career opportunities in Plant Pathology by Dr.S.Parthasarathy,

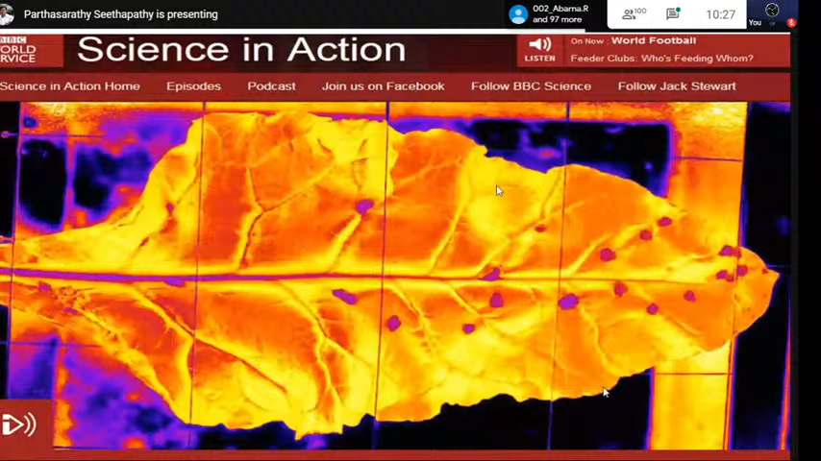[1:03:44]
And these are all the coverages about this particular spectral imaging and diseases. And in addition to this, a 3D sensor, little bit advanced. We don't have the 3D sensors in India.